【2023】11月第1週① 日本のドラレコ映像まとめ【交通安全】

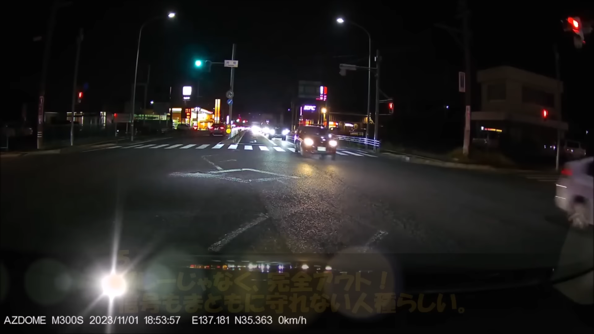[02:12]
グレーじゃなく完全アウト信号もまともに守れない人種らしい
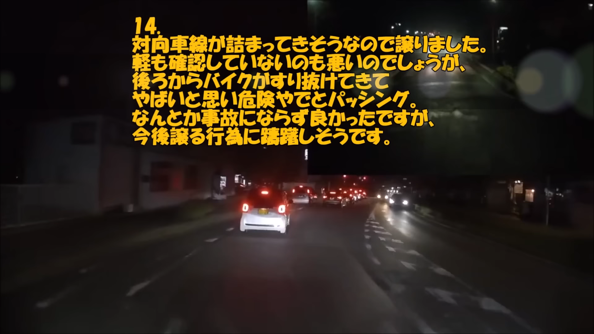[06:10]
対向車線が詰まってきそうなので譲りました軽も確認していないのも悪いのでしょうが後ろからバイクがすり抜けてきてやばいと重い危険やでとパッシングなんとか事
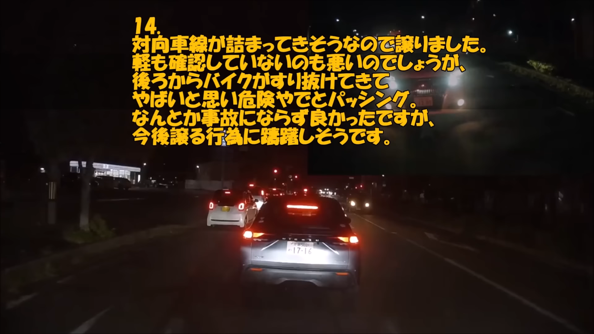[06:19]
故にならず良かったですが今後譲る行為に躊躇しそうです